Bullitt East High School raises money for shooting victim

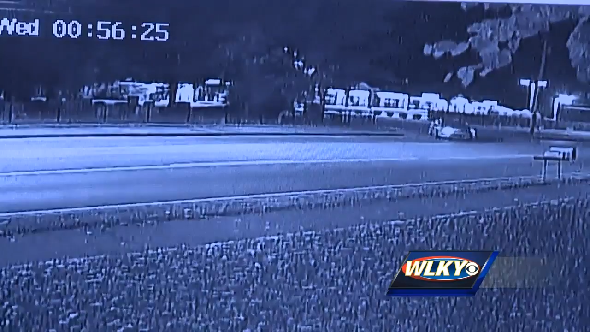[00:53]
this surveillance video showing what appears to be a Ford Focus or a similar model police say it could be the getaway car anyone with information is asked to call police